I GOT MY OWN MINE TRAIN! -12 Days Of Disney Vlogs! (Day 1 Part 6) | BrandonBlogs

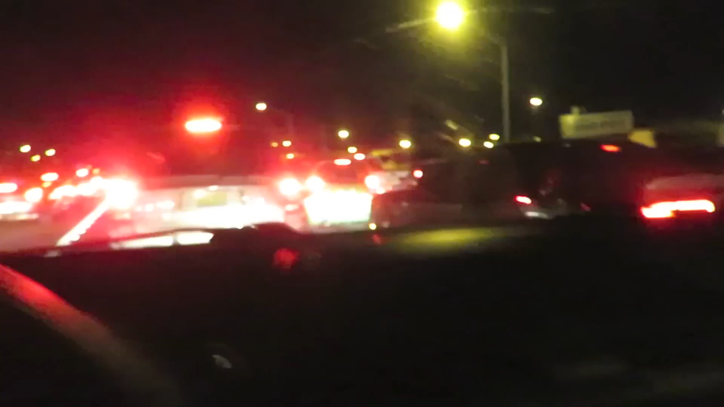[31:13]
and I've been sitting in this traffic for I guess like maybe like 20 minutes, and it seems like there's this cop who's like trying to get through, and I looked at the traffic, it goes all the way up for miles, so I don't know if there's a bad accident, but it seems like it. You got a cop trying to get through, whatnot. Ah, this is horrible. It's 3 in the morning. Oh man.
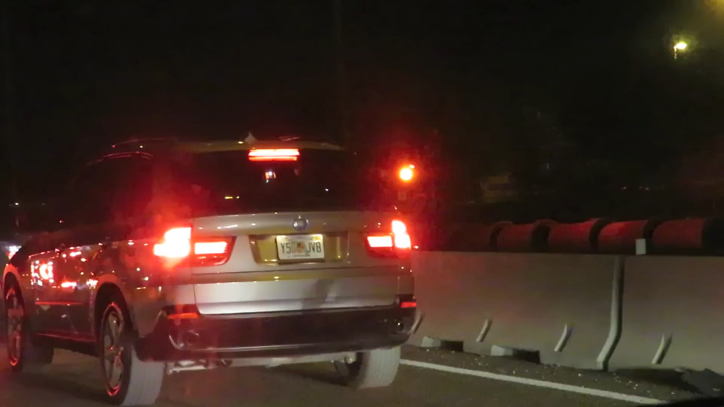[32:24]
He's somehow getting onto the road because there's no other way. That's so weird. I don't know.
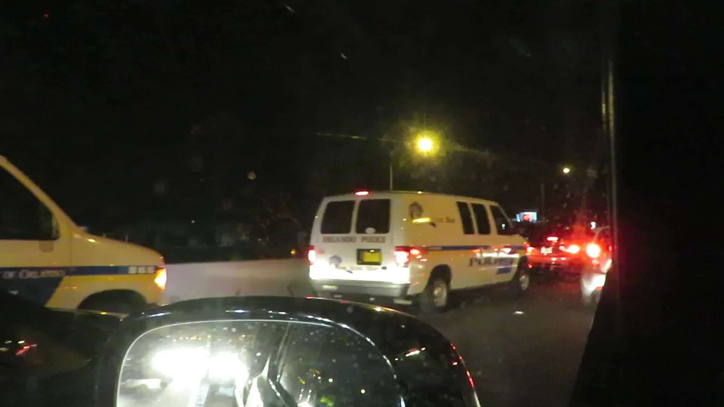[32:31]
Wow, the amount of police that are actually showing up for this is crime scene unit.
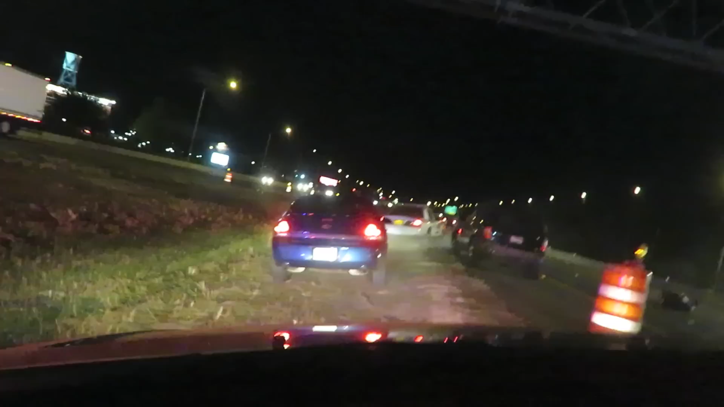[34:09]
This is weird. Okay. Driving in the grass. Oh gosh. It's like 15 million cars collided with each other. Oh man. Well, at least you're probably getting by it. All right, now we're smooth freaking sailing. Holy moly. In the grass? Now it's 3:59. So I've been waiting there for at least an hour.